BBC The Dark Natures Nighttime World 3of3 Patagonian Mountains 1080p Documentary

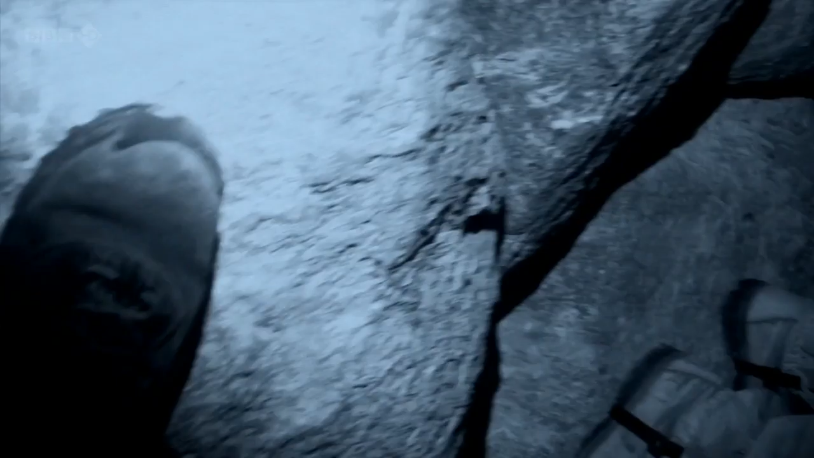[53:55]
We're coming down here. It's going to be absolutely awesome. That would be incredible.
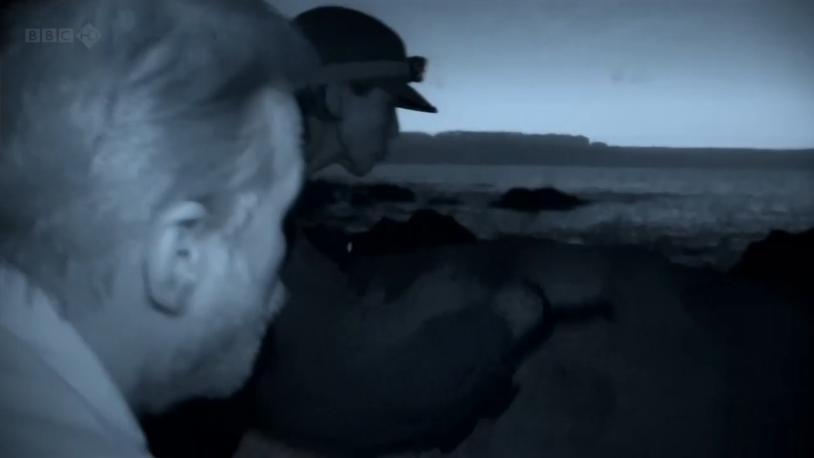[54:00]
Sophie's night vision cameras should provide the answer. Well, we're just waiting for the bats to arrive.
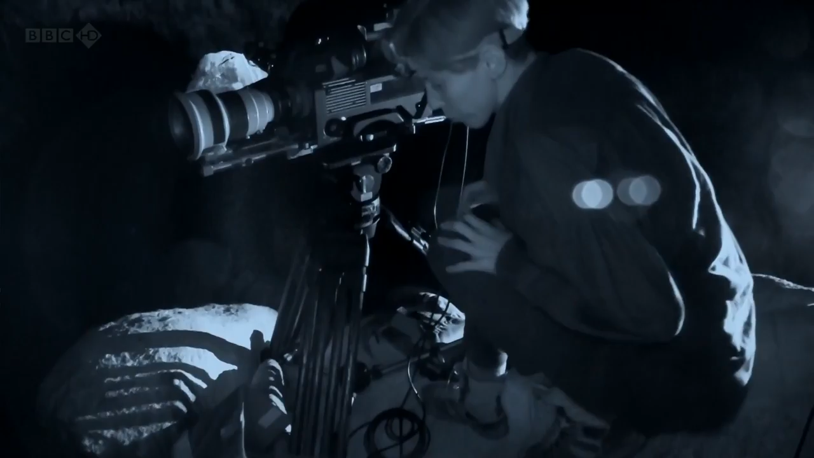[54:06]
We're almost set up now. So any minute now,
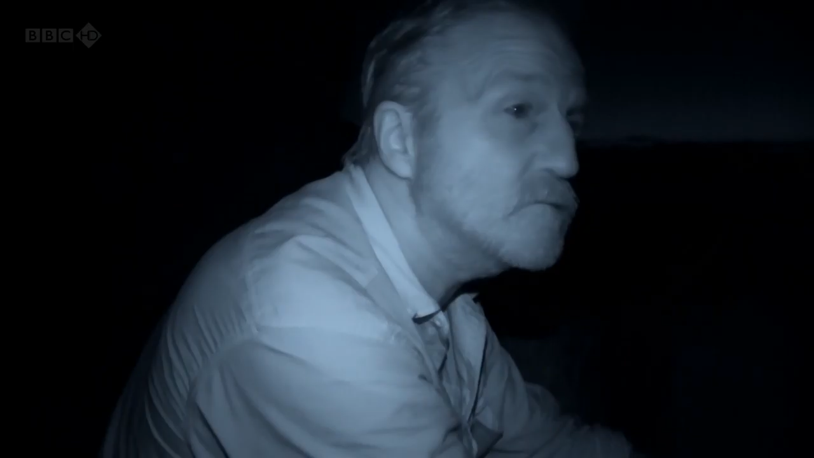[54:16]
Soon after George and Sophie arrive, so do the bats,
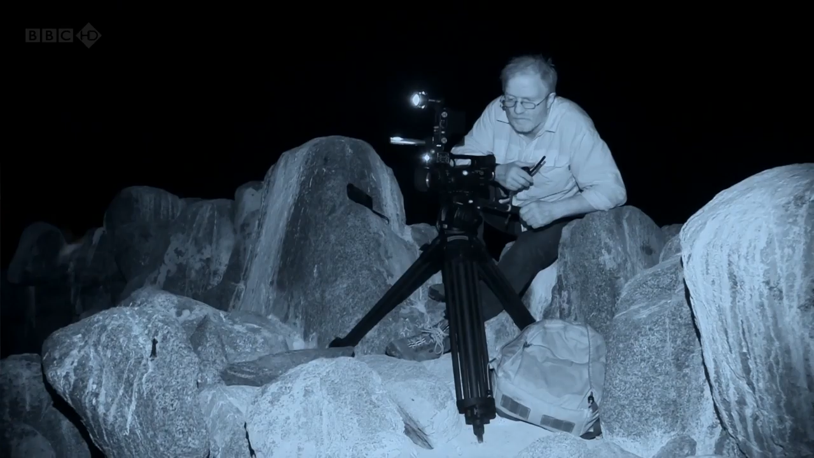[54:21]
flitting close to them, attracted by their body heat. What do you got? Let's see.
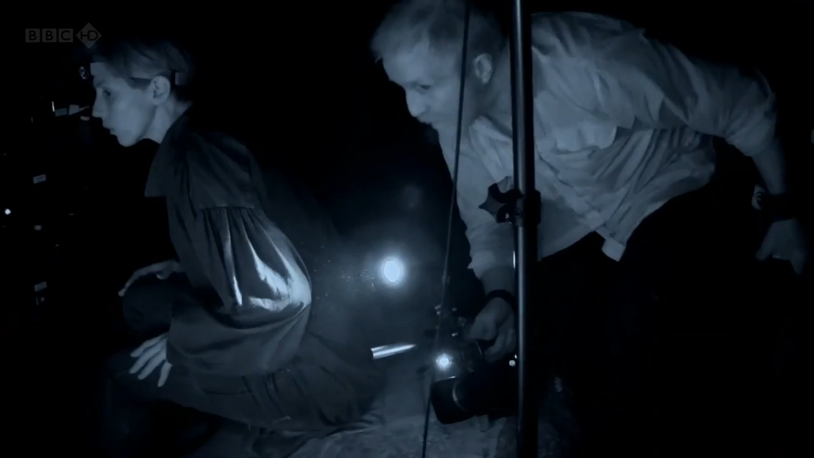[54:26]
Come on. Okay. There's a big bull, yeah. And there's been a bat flying around, completely harassing him.
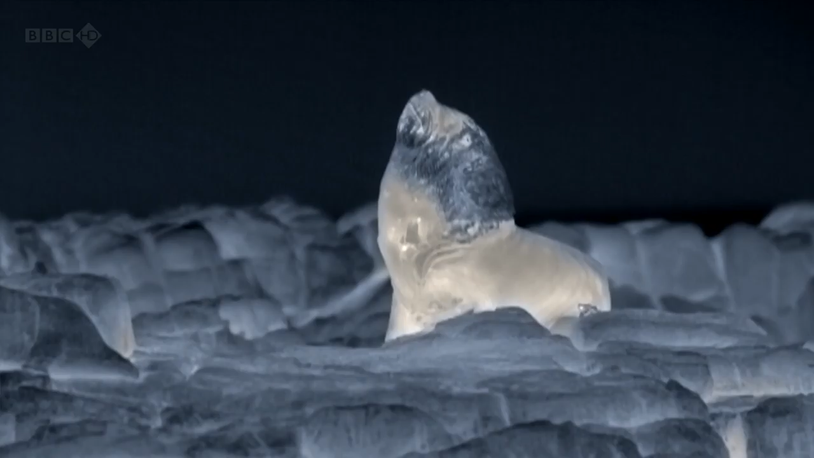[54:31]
Oh, yeah, I can see it. Yeah. There's two of them. There's three of them.
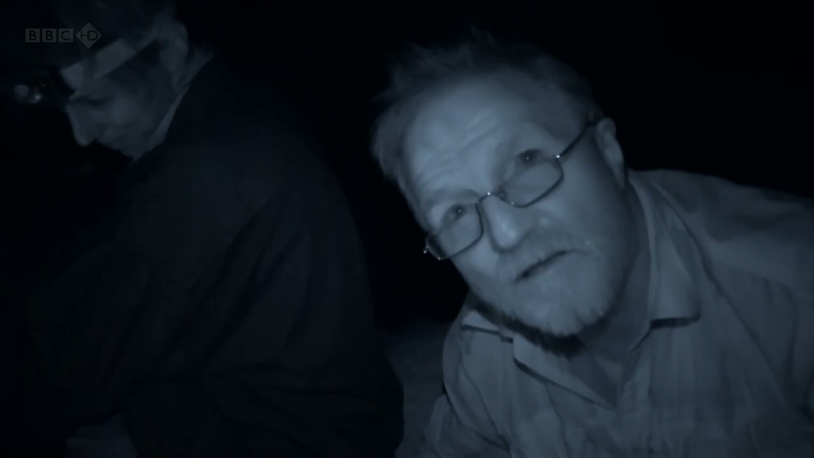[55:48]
They're not. It's torment. It's absolute torment.
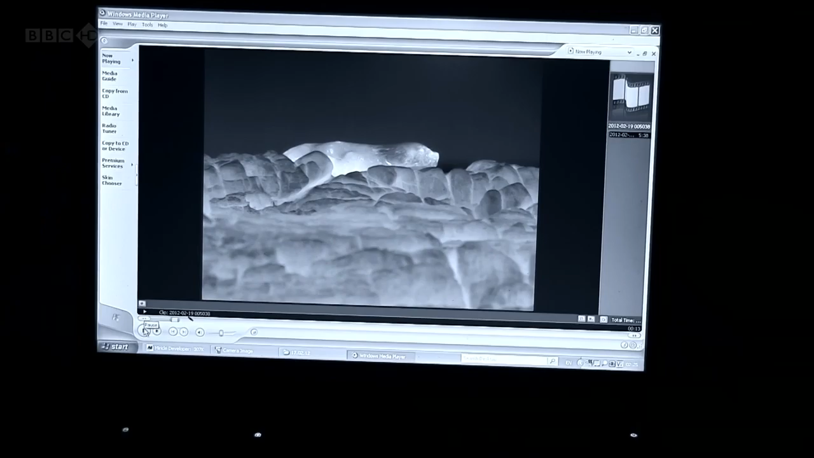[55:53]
They must be exhausted in the morning. These bats, they're completely and utterly just going for it. Oh!
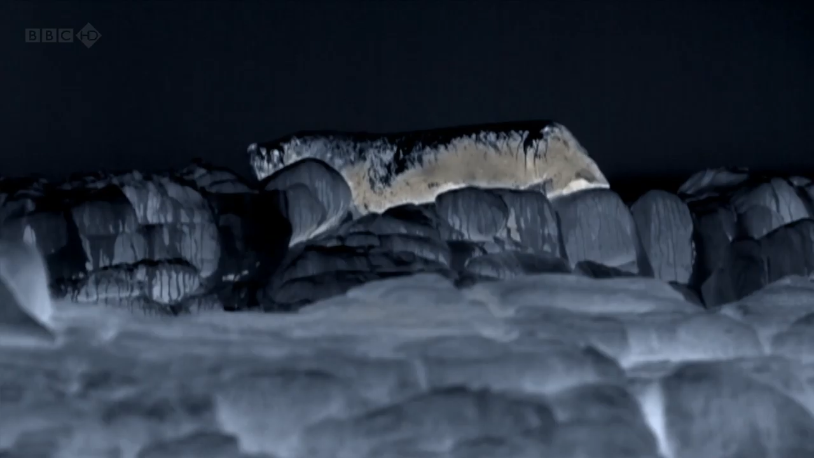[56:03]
Oh! One's just been hit by that wave. I just can't believe what I'm seeing.
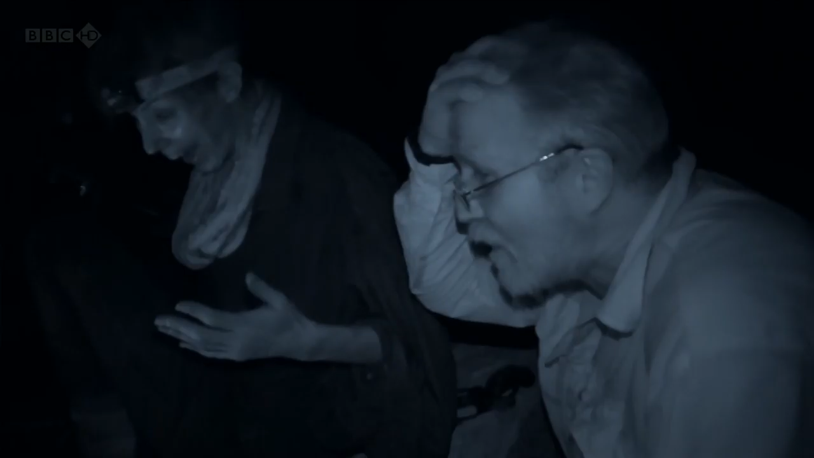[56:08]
Weighing 40 grams, each bat can consume half its own body weight of blood in a single feed, lasting up to 20 minutes.
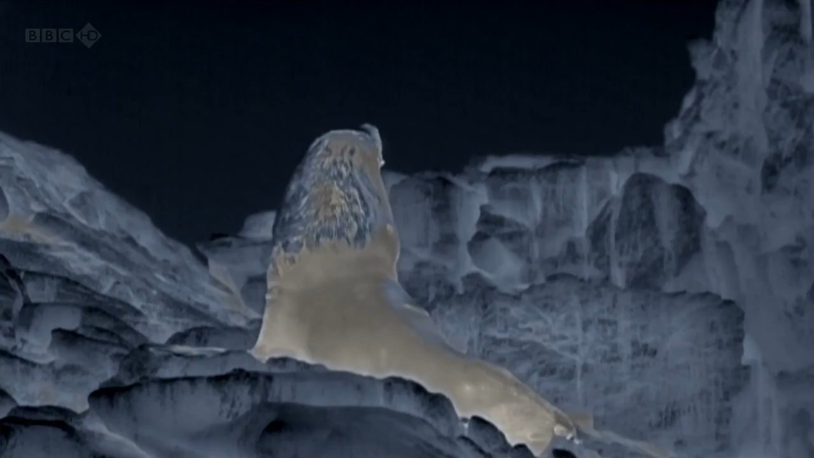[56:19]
Is that a hot spot there? Is that the hot spot? That's where it's been. We can see the wound.
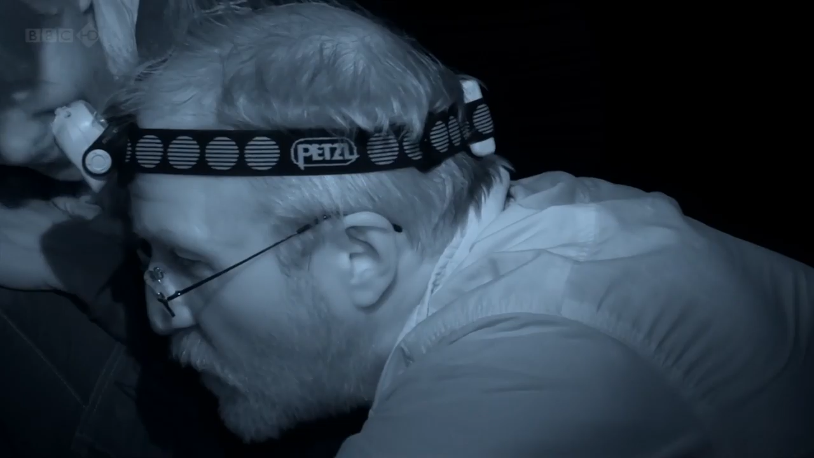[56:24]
Good grief. We can see the wound on the flipper. Only the thermal camera can reveal this extraordinary behaviour.
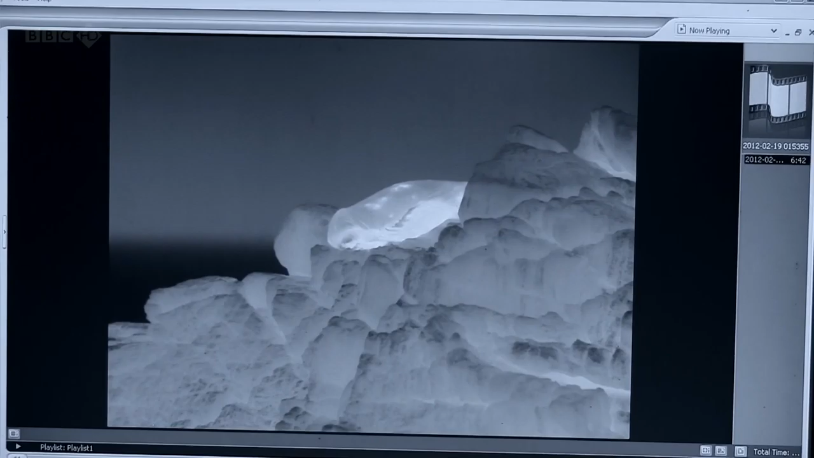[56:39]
They're very, very bright, which means the blood's very close to the surface,
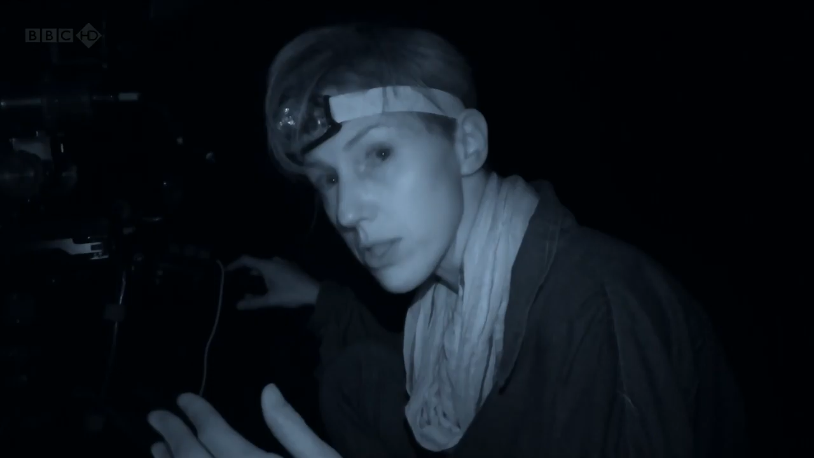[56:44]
so easy access for the bats and an easy meal, I'd reckon. To see the wound, the heat signature of the wound left by a vampire bat on the flipper of a sea lion in pitch darkness,